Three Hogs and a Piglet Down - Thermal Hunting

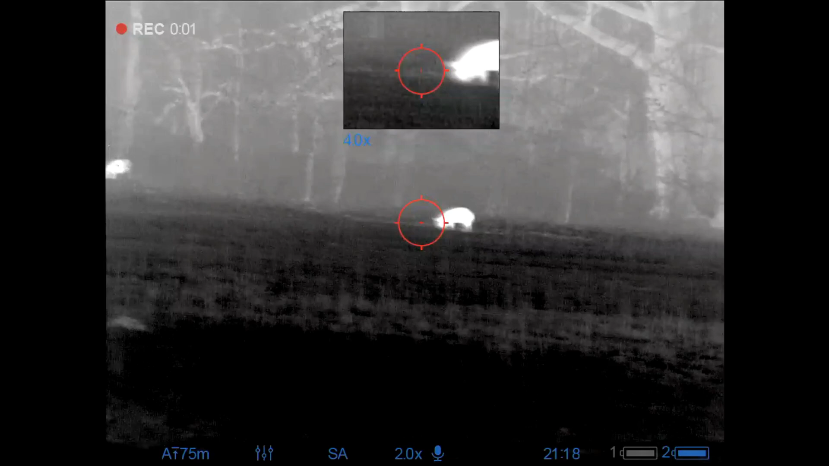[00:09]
and howdy folks managed to catch up with some hogs after a lengthy chase through a
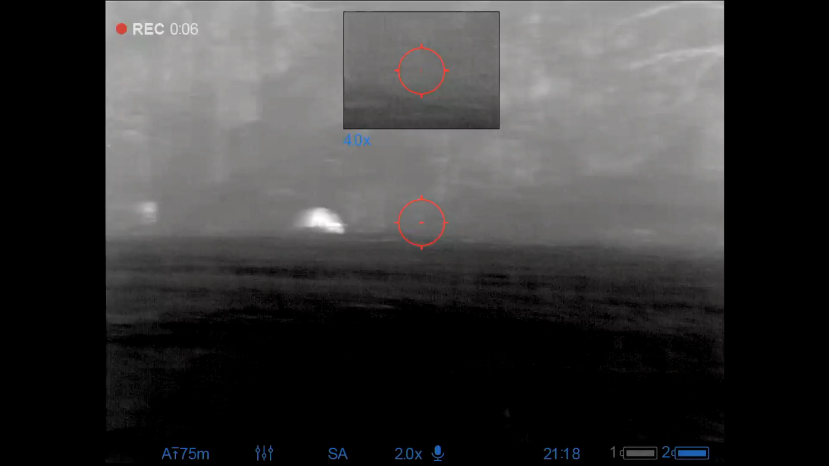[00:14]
pasture and i got to them just before they got to the trees still using the same 6.8
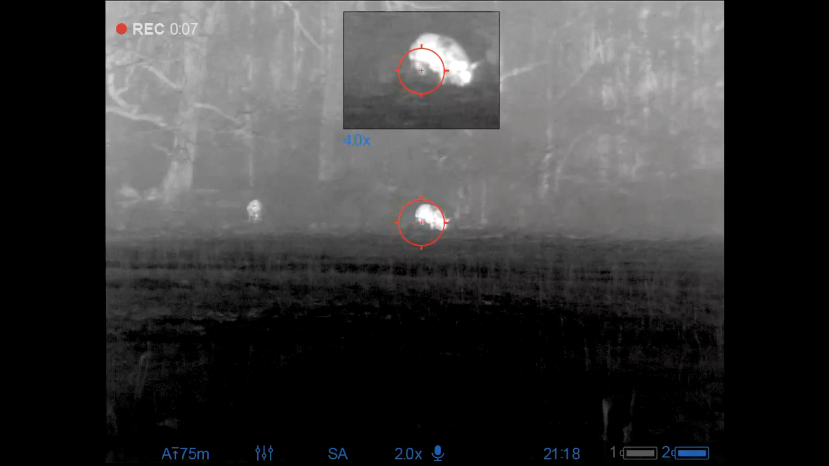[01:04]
i hit her well and i thought she was down so i got to pick
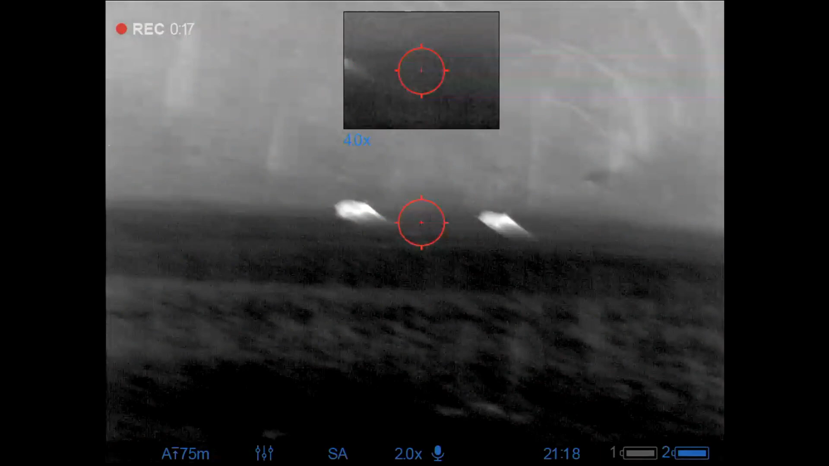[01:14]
up this hog and that shot pretty much stunk swing
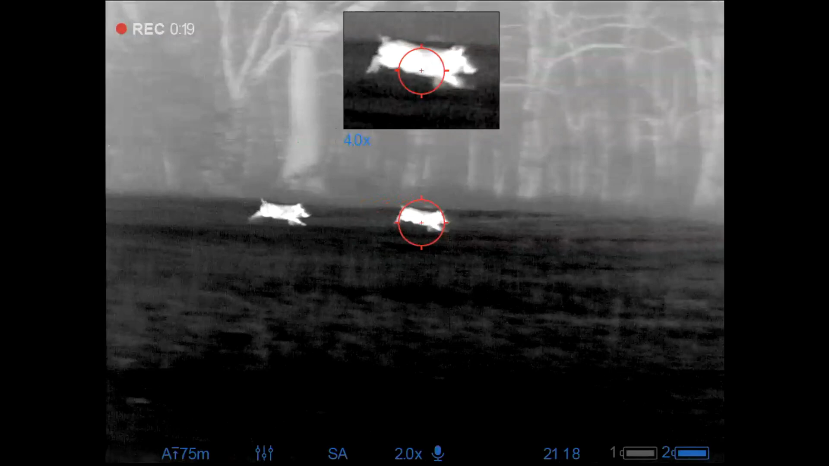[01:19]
and a miss that one clipped i've got my range now i've got my lead
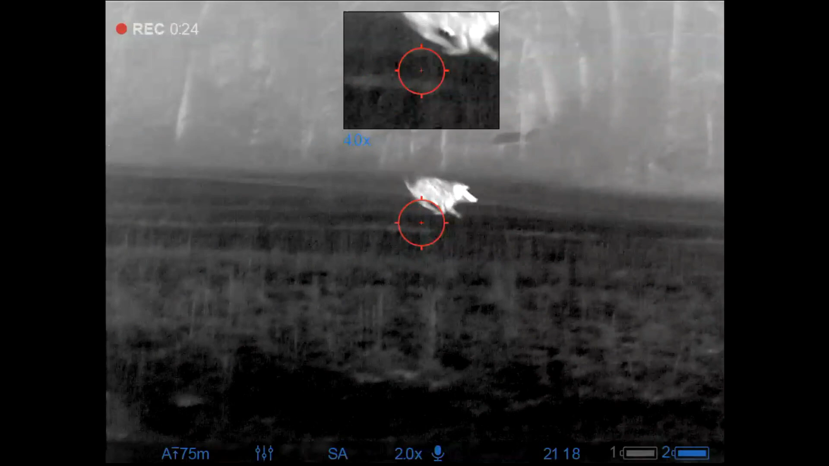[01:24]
figured out there's the alpha put another round into her
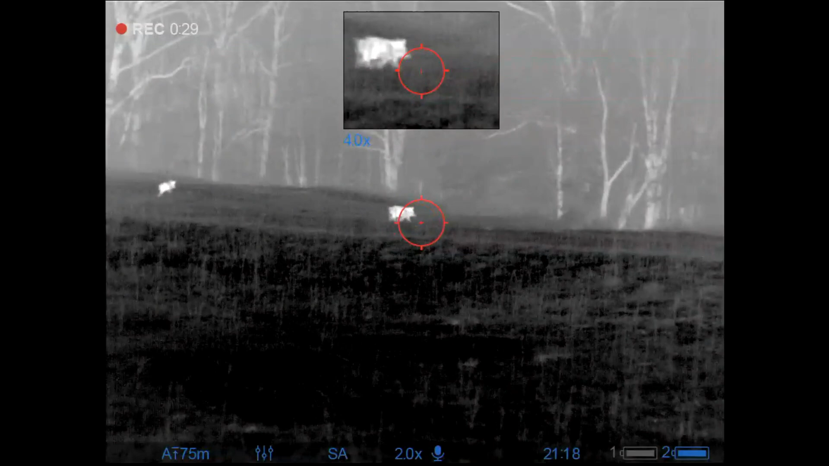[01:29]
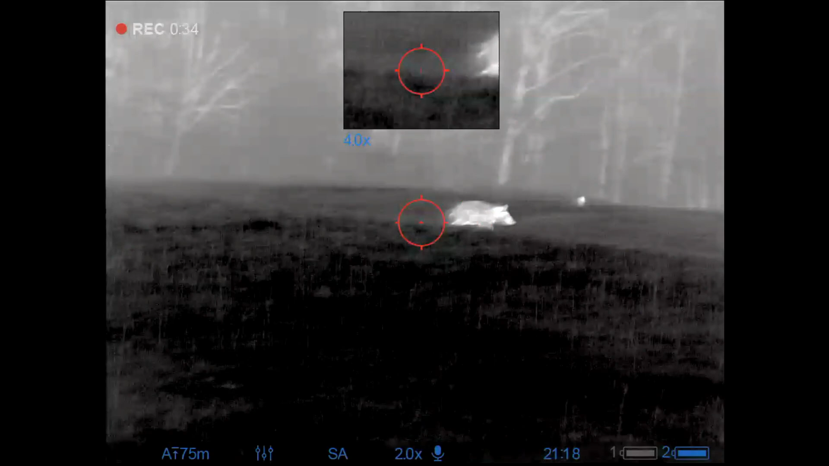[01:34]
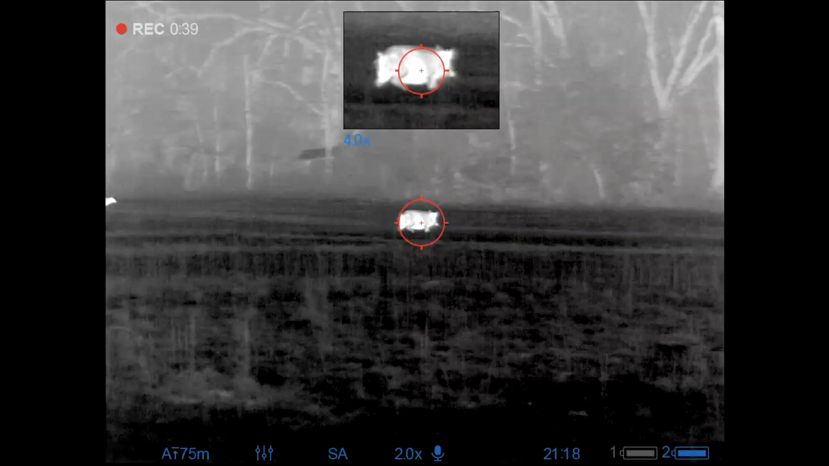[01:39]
one last adult takes a bullet and
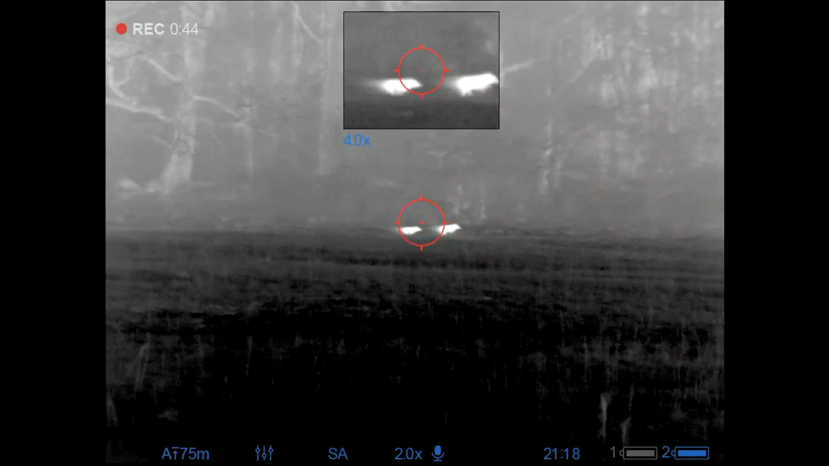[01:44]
now all i've got in front of me is piglets everywhere it's an ancient old proverb that uh shooting at piglets is a great way to go from looking
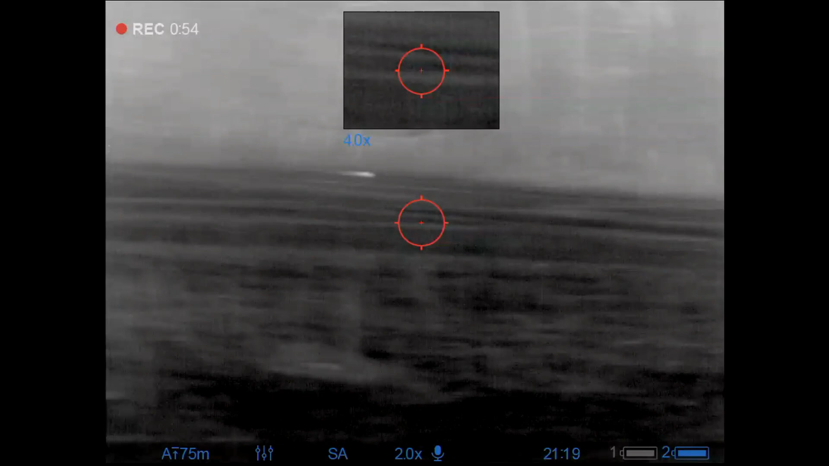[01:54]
like a hero to looking like a zero in a matter of seconds we're not going to do that today however
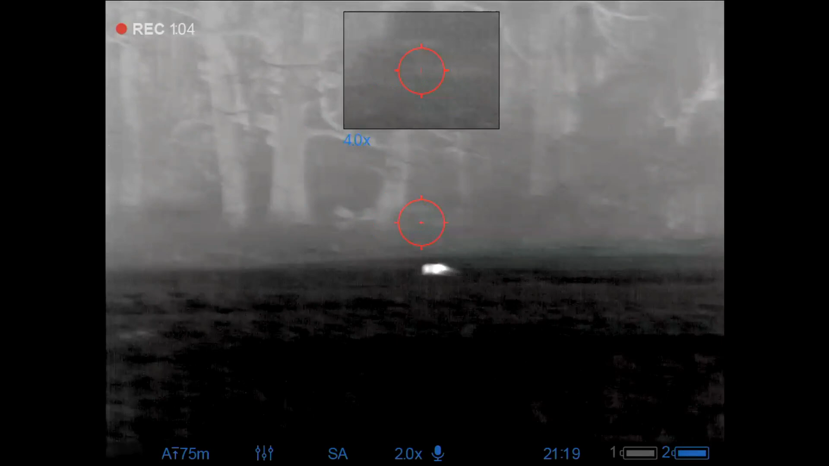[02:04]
i do see this little one over here that i might just try to see if i can take out
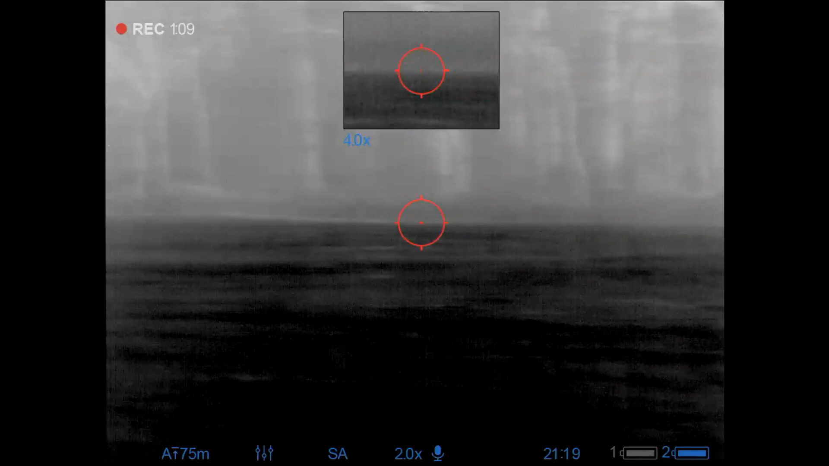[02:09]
it starts running so i just start scanning again and now i'm actually going to try to lip squeak
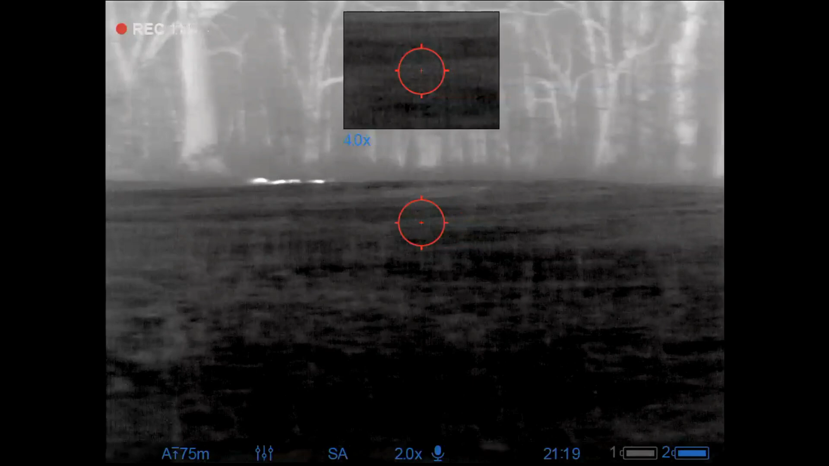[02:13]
at it see if i can just get it to stop long enough it
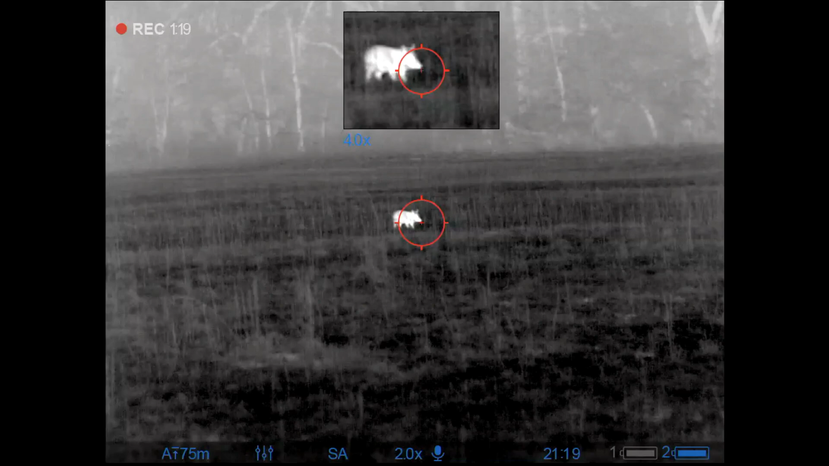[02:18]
did so i went ahead and put it down as i scan
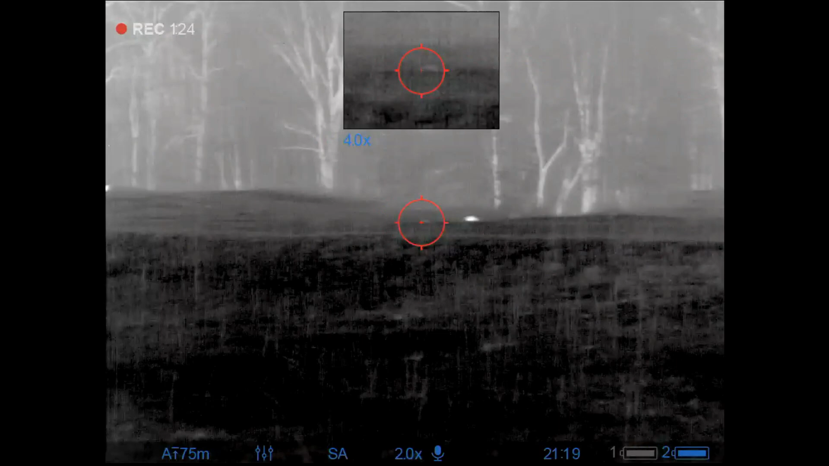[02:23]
back over i see that alpha back up i think she falls over right at the
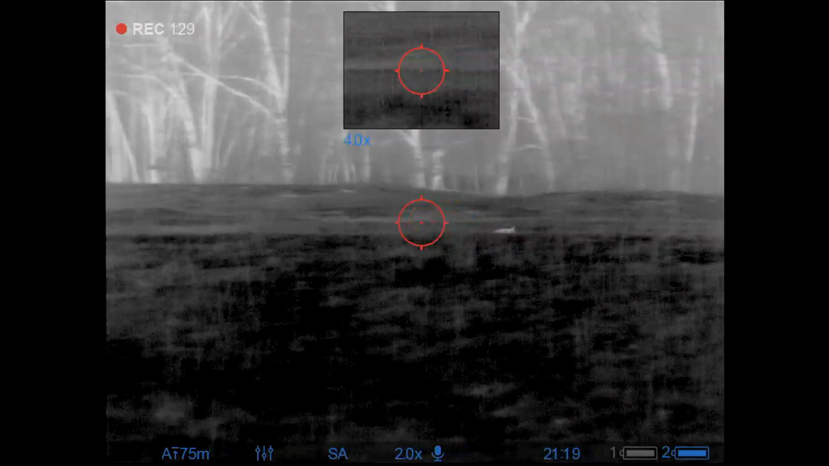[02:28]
same time that i took that shot and it wasn't needed however it's not bad to have a little bit
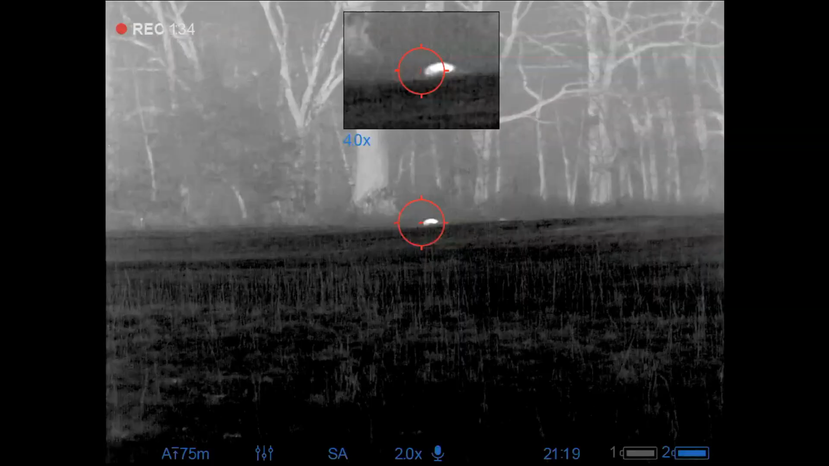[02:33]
of insurance